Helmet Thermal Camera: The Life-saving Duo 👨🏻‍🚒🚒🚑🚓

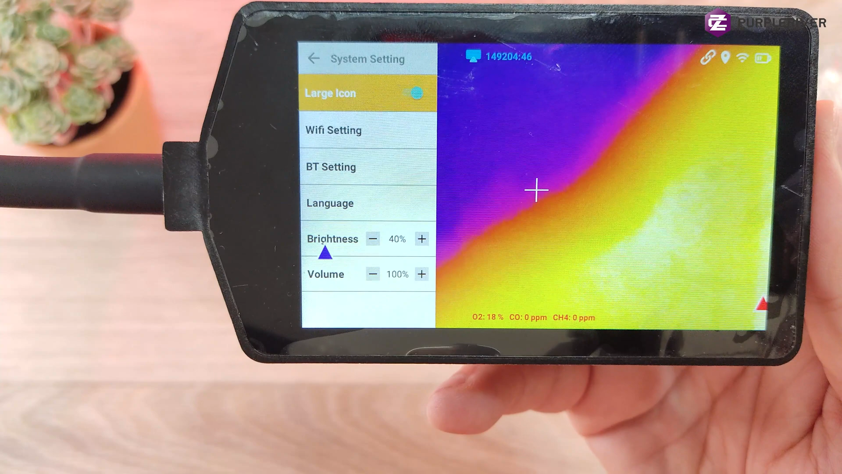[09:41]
As you can see the oxygen level right now is 18%, no carbon monoxide and no methane present in here. In the corner here you can see the battery indicator, Wi-Fi,
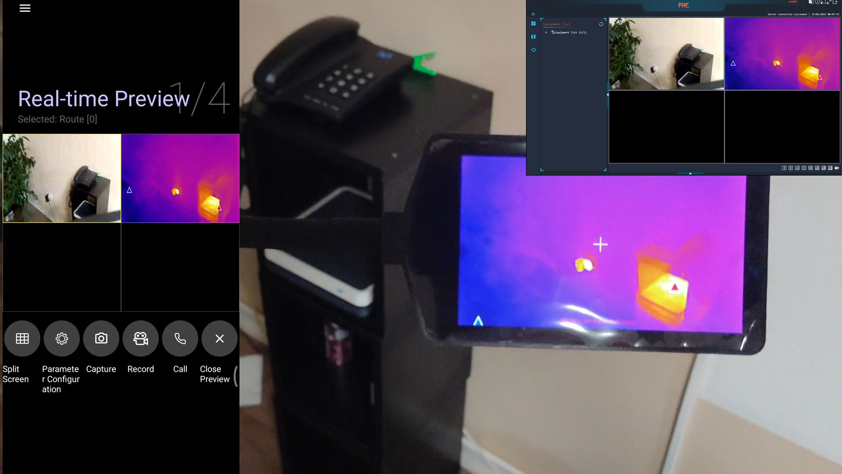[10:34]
As I'm going around here you can see it's picking up nice and clear and with high details, every tiny little heat source.
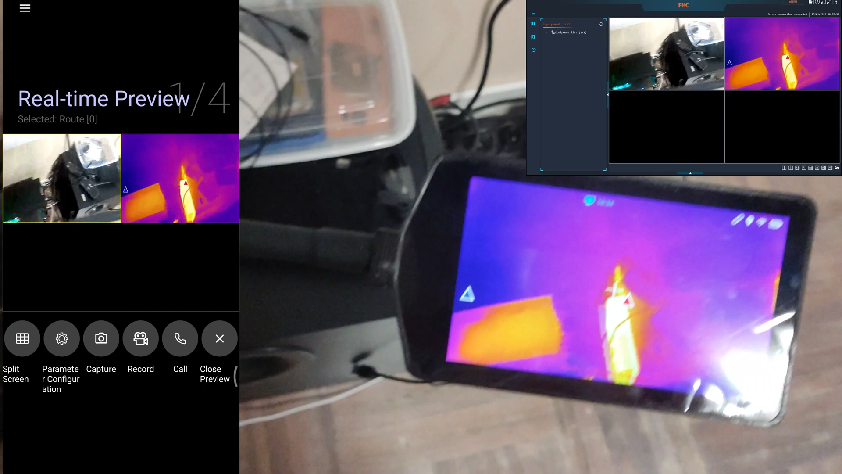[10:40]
Those electronics are not hot, but you can see them clearly.
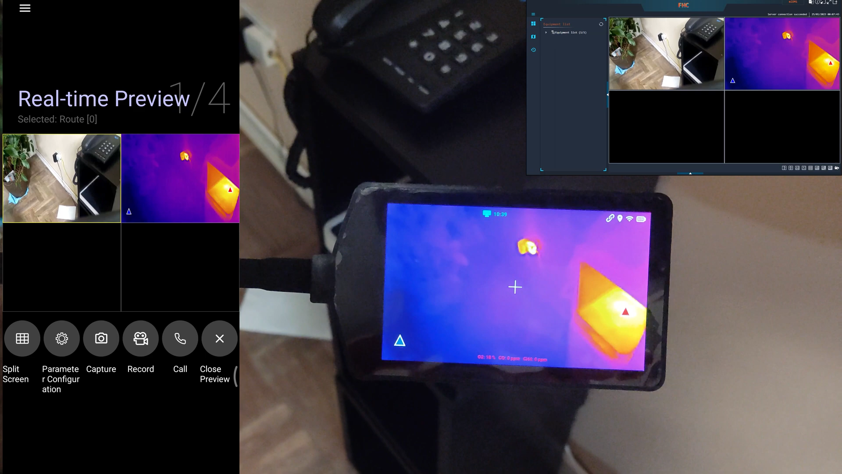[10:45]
You can see the thermal and visible image is exactly the same aspect ratio,
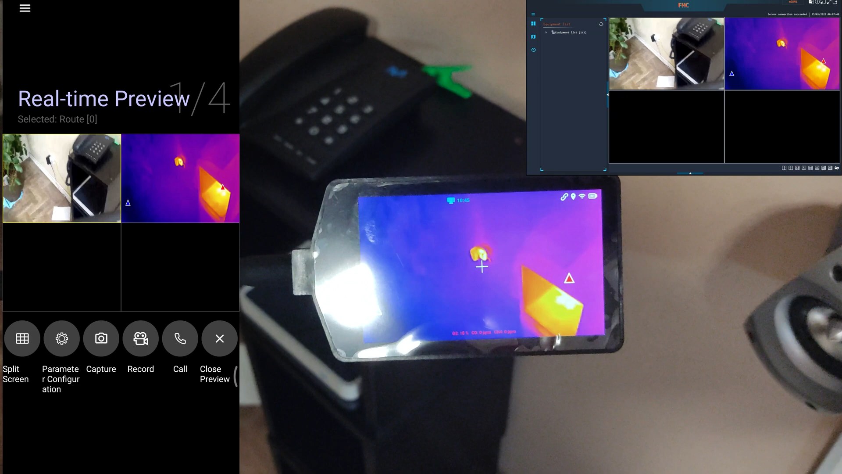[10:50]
so I would like to see in the future maybe a thermal image overlay on top of the visible image option, but most likely it will be implemented sooner or later.
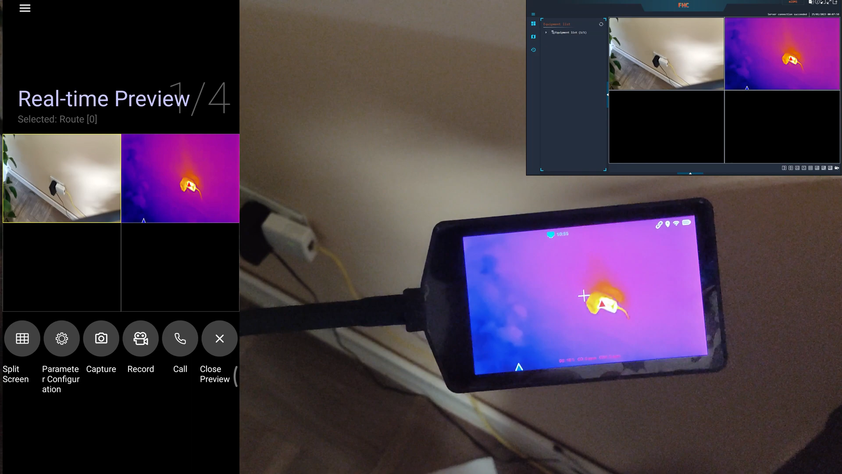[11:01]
Now it's night time already,
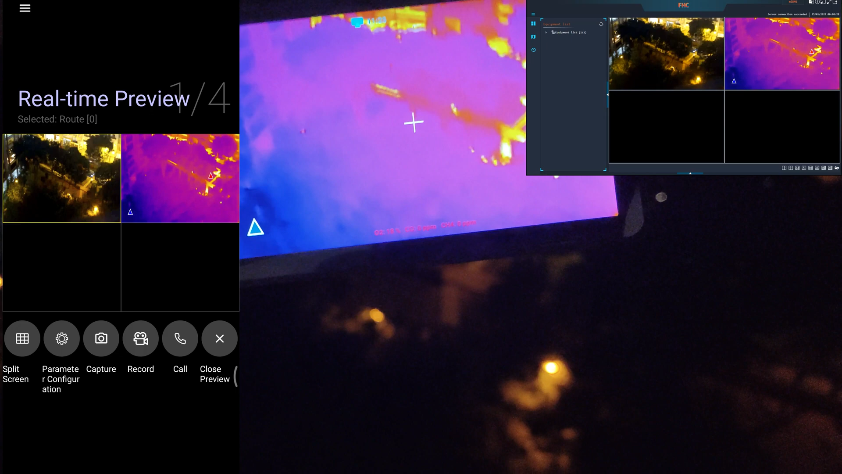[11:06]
now as I'm looking outside in the window you can see my phone struggling to amplify the ambient light,
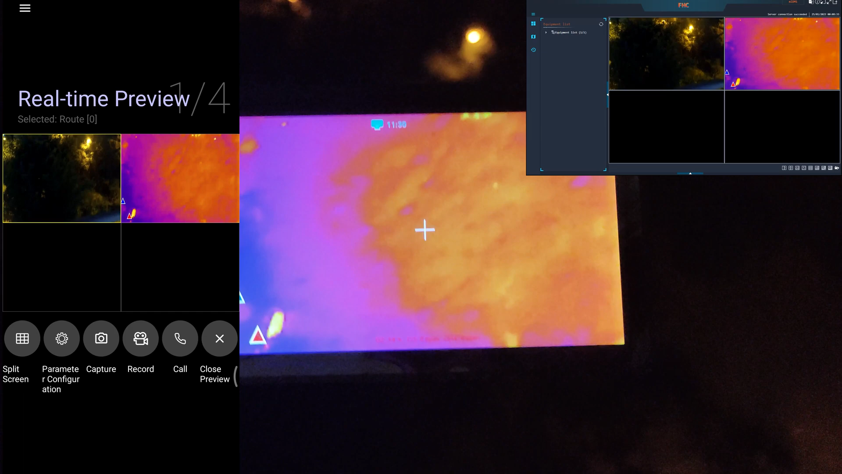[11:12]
but the visible light camera of the device itself is turned it into almost some daytime,
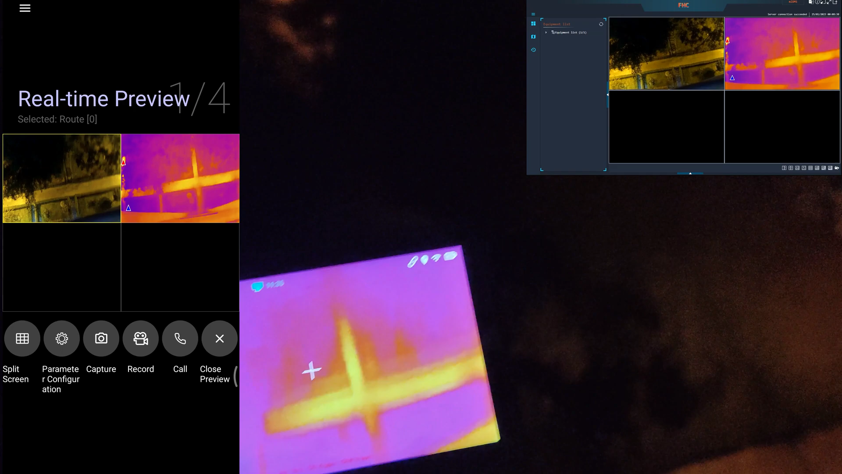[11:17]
so it's an extremely good low light camera. It's very very nice.
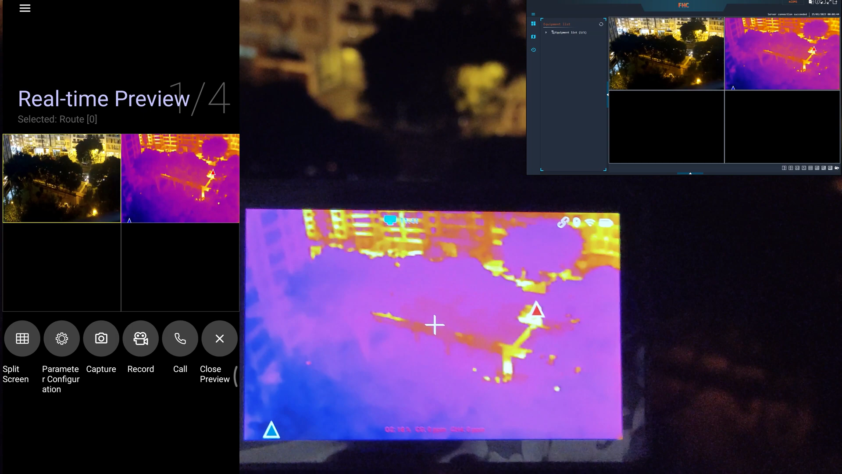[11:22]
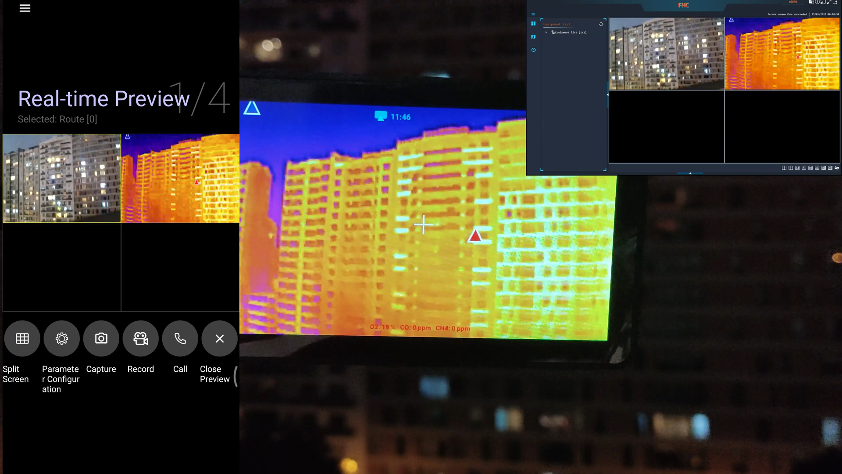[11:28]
As I keep looking around you can see the sky and the sky is night time and when I turn it to the sky,
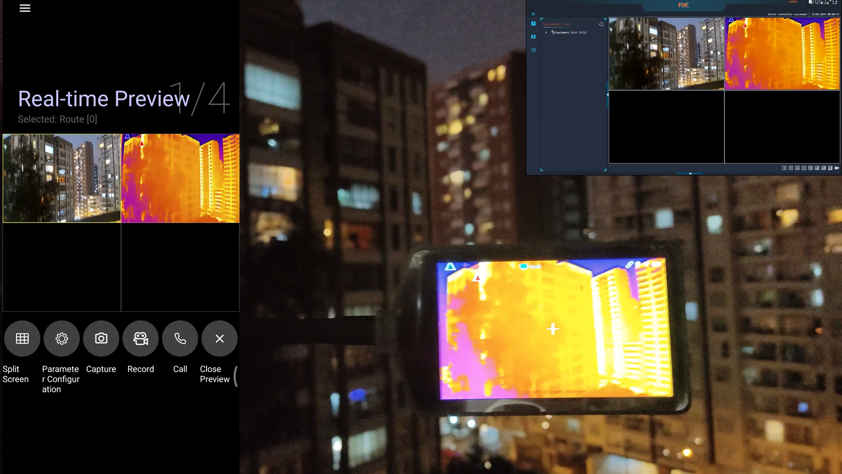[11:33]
this camera makes it look like it's daytime.
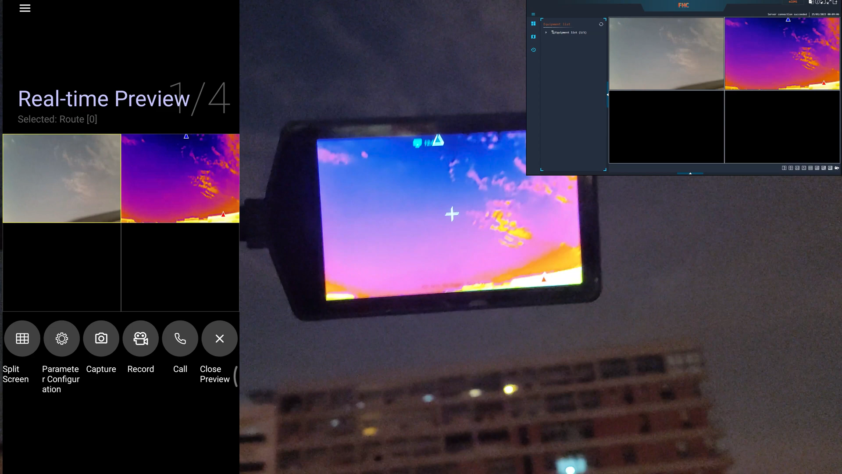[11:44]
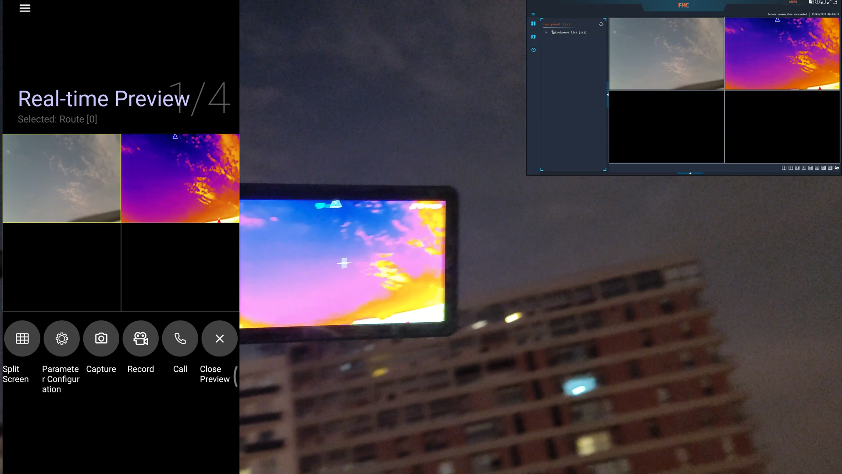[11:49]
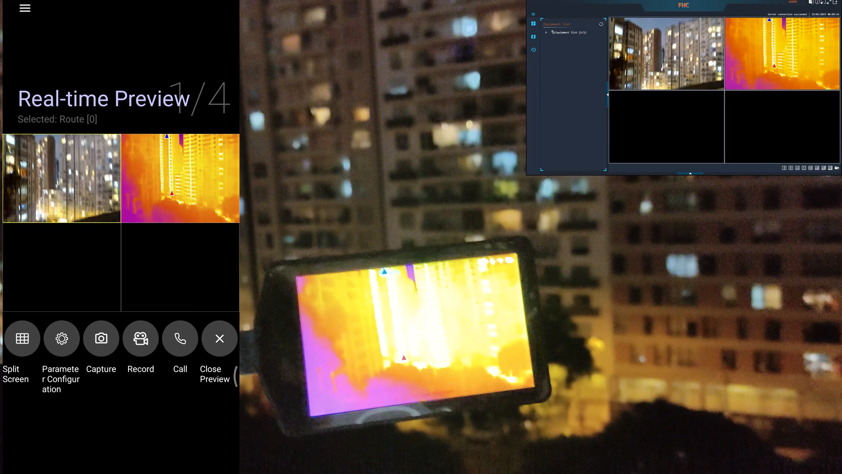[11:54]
The hotspot tracking is also doing its job very well, so if there is a fire in any of the buildings, any of the house,
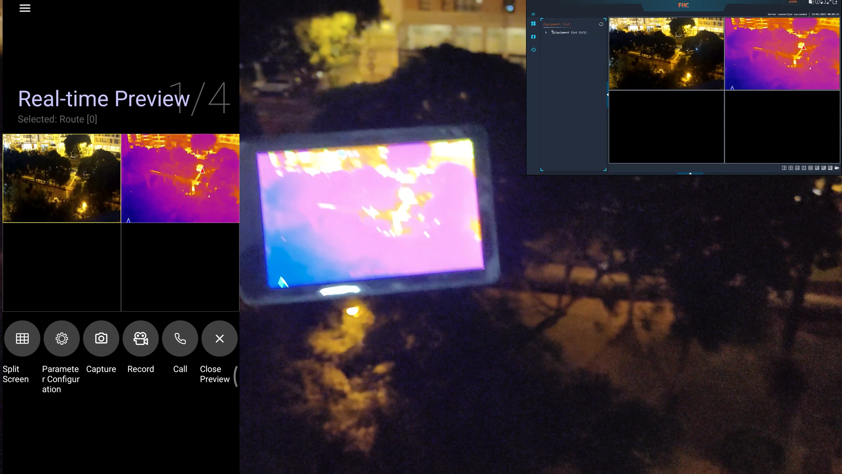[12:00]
it will point it out for you immediately where it is. But of course it's most effective if you set up the high temperature alarm.
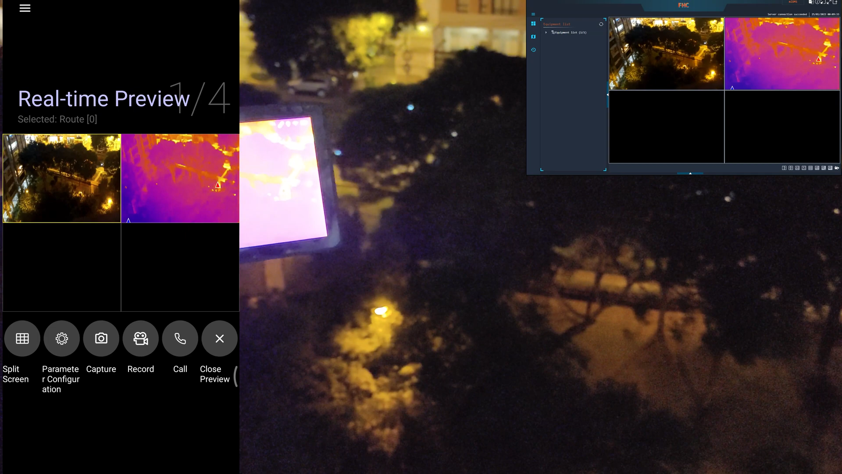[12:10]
And now I'm going to leave it here for a minute, so you can analyze the video quality, the recording quality, how does it look like outside. ...